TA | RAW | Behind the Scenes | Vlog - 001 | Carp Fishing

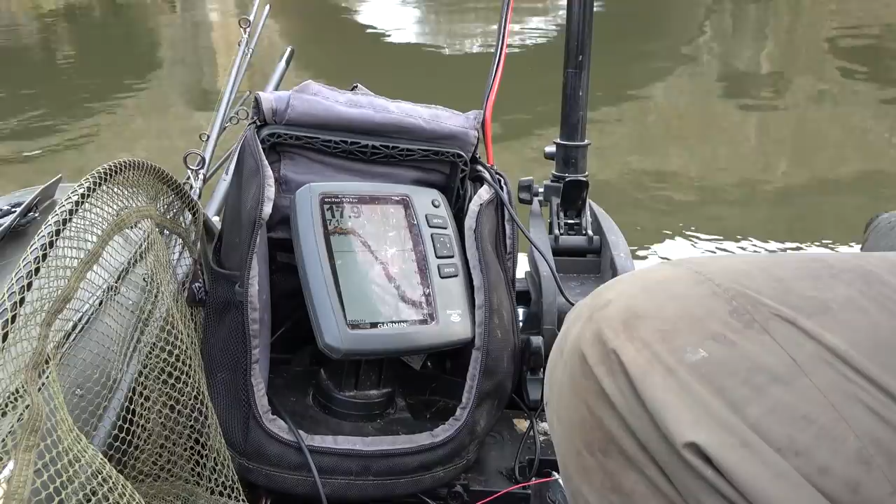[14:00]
Like, this drops down to 20 feet, would you believe it, on a stretch of river that's rarely gets above 6 or 7. Like, mad, eh? What a mad spot. I wonder why it's there like that. Just a great big hole, and then it starts to come up again. No fish in it, nothing like that showing up on the sounder, but I'm sure there is some fish in it. Looks really good, doesn't it?